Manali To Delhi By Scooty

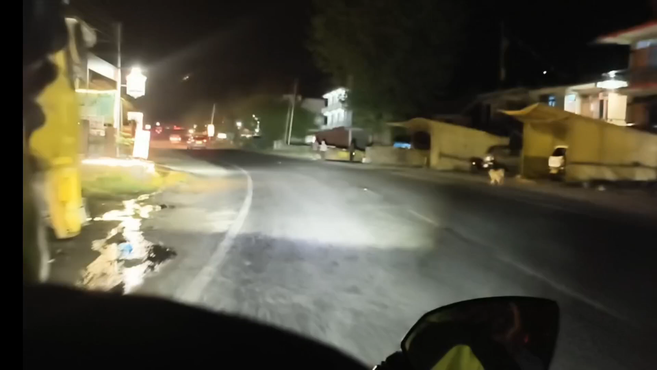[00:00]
हम जा रहे हैं मॉल रोड, अभी बज रहे हैं 7:26। अच्छा यार एक बात तो बहुत अच्छी है कि मनाली में इस टाइम भी चहल पहल है, और जब हम शिमला गए थे ना लास्ट टाइम यार 6 बजे तक ऐसा लग रहा था कि कब्रिस्तान हो गया, बिल्कुल सन्नाटा, और हमें भी पता है खौफ आ रहा था क्योंकि ना 6 बजे सिर्फ ट्रक फोर व्हीलर वाले चला रहे थे,